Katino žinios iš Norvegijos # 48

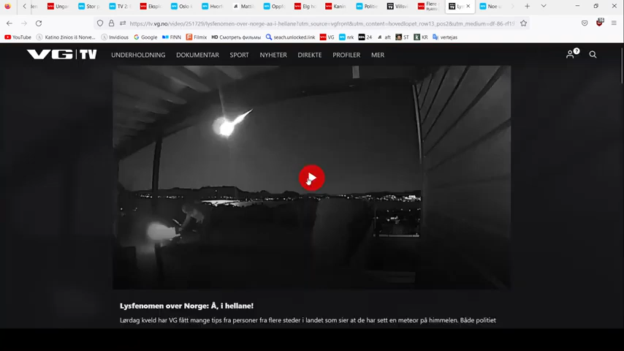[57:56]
Nu, čia vėl tas pats tas pats meteoritas, maždaug taip, vat, atrodė visas reikalas.